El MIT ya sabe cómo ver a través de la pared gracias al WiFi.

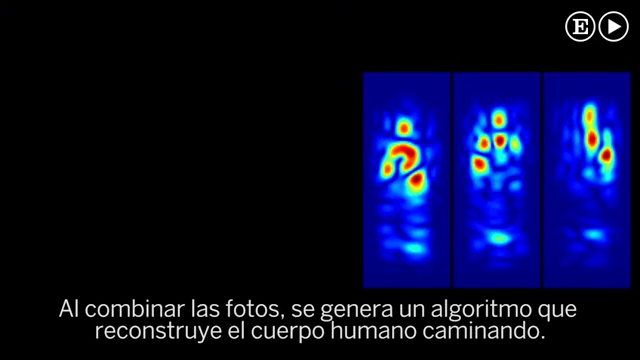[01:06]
It then combines these snapshots through a reconstruction algorithm that allows the device to recover the human silhouette through the wall.